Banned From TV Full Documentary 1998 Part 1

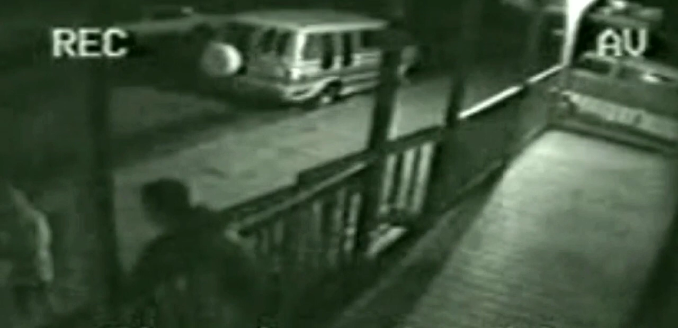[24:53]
Home security system captured this domestic confrontation on a front porch. You want some more?